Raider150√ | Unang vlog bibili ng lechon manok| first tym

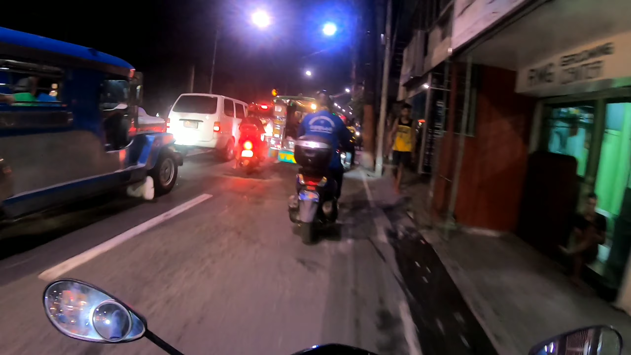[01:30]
Napaka-traffic dito sa Las Piñas. Sobrang traffic pag ganitong oras, alas 6 dito sa Sapote.
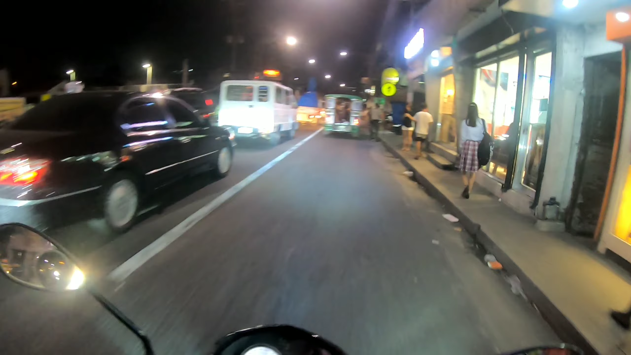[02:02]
Dito lang ako sa kabila. May traffic enforcer.
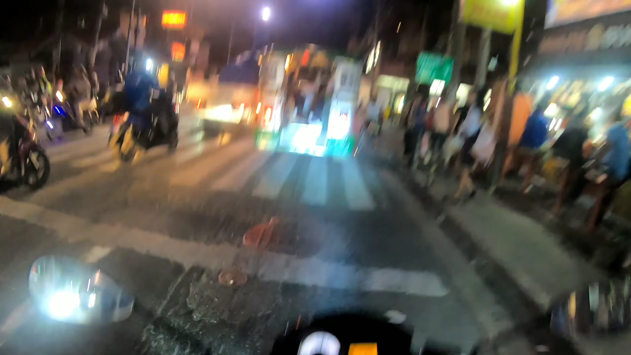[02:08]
Okay.
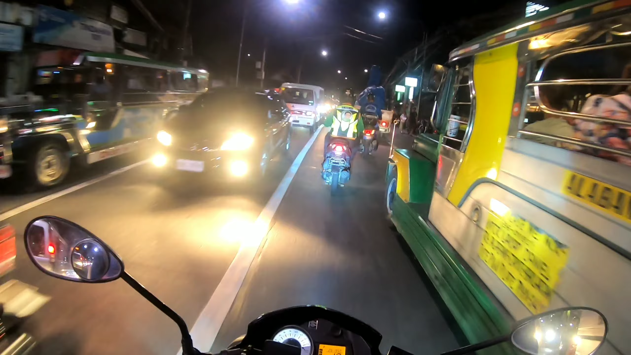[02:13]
Sige, vertic pa. Naintindihan ko kayo, Brad. Traffic talaga dito sa atin. Talagang hindi makaya na makipagpilahan sa mga sasakyan.
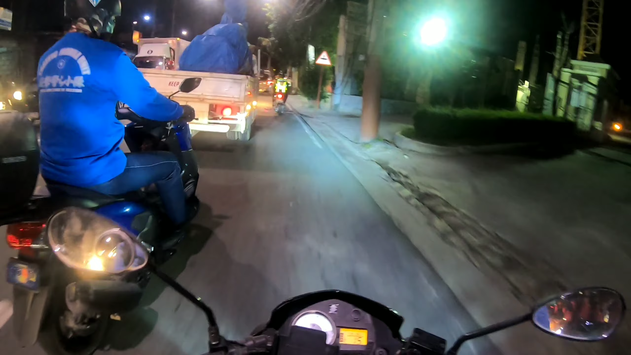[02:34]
Kailangan talagang the overtaking.
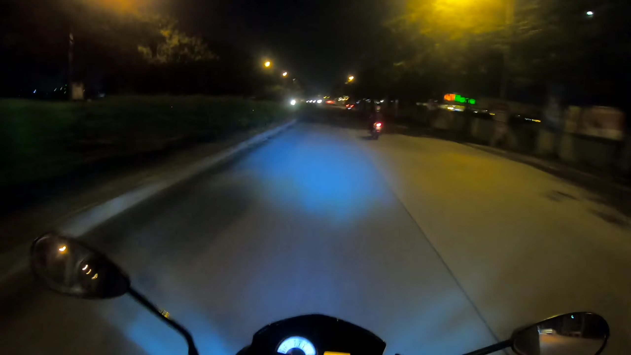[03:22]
Mga motor dito sa C5 mabibilis eh. Kala mo nagkakarirahan. Tulad nitong isa. Mabilis lang, hindi naman nagkakarera.
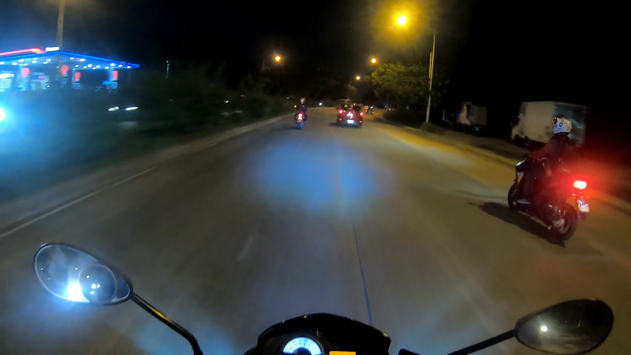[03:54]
Sige. Bakit may tricycle? Bawal yan. Bawal sa C5 ang tricycle, hinuhuli.
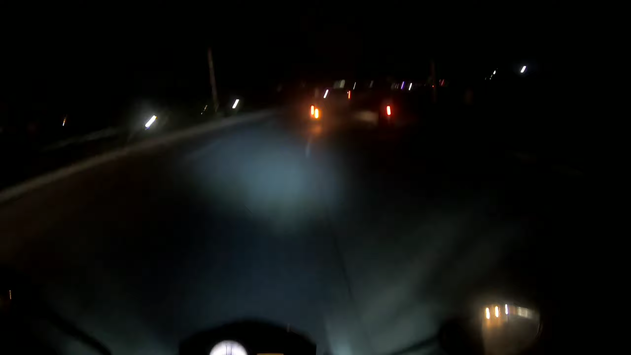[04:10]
Pag walang traffic enforcer, pwede kang dumaan. Pero pag meron, huli ka. Sana may madaanan akong ano. Tsukustugo na hindi maraming pila.
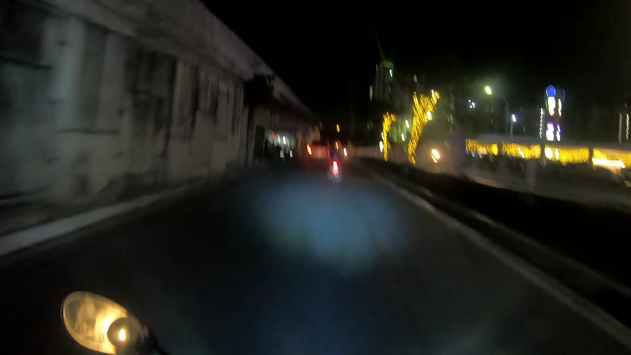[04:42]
Dun sa Evacom kasi maraming pila dun eh.
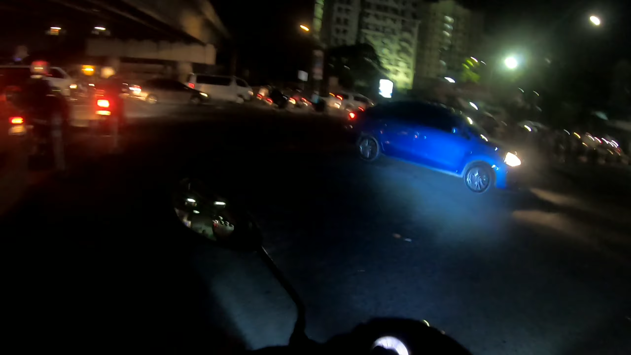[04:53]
Eto na pinakamaraming naghihintay, nag-aabang ng mga passenger.
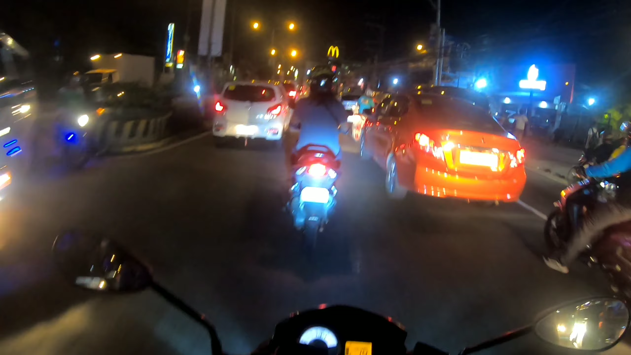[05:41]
My God. Grabe traffic talaga dito guys. Ano guys, Paranaque, Las Piñas, Paranaque, Manila, alas lahat dito sa NCR. Traffic na. Wala ka nang hanapin ba rito.
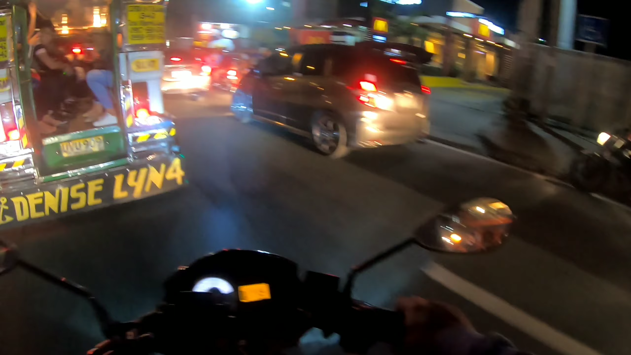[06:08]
Loaded ang mga kalsada.
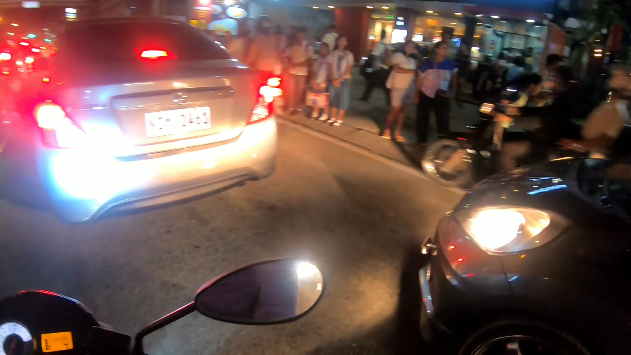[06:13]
Oops, padaan lang please. Hindi ako makadaan. Parang traffic ata eh. Sisingit lang.
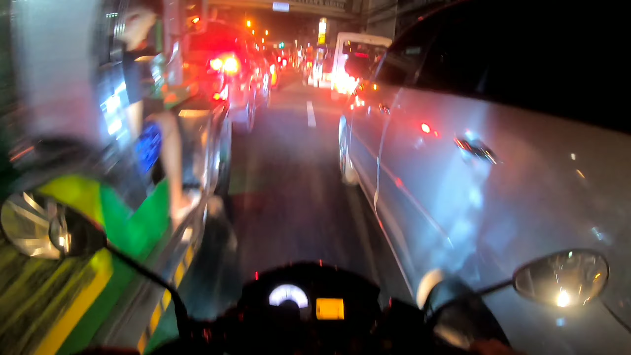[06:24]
Singit. Dito tayo. Subayan natin to. 71. Parang okay doon ah. Dito lang tayo.
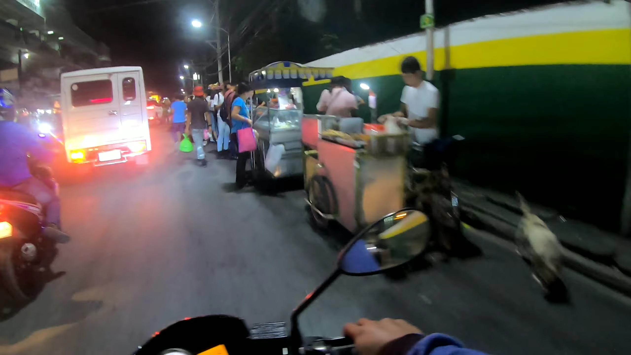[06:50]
Yun oh. Daming nagtitinda. Parang ano lang.